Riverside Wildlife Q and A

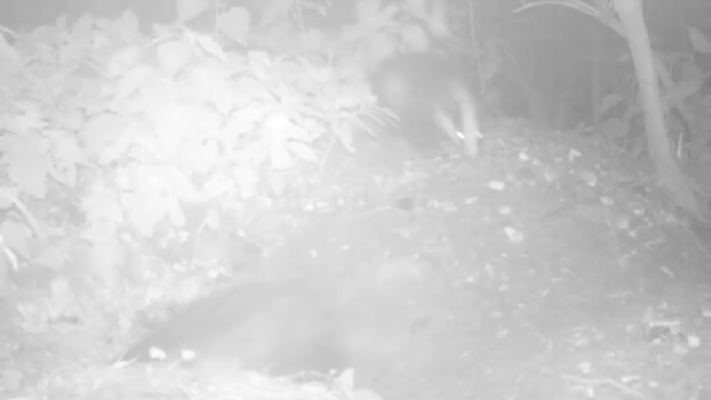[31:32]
And I need you to tell me if you're seeing it and if you're hearing it. So you might have heard there the little sounds from my two badgers. This is in my set, my local set around the corner, scurrying back into the set when it started raining.